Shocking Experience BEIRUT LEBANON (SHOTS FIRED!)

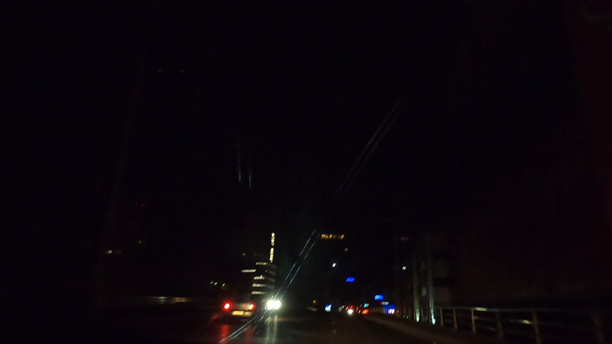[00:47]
had already granted me access into their troubled presence the city was pitch black due to the electricity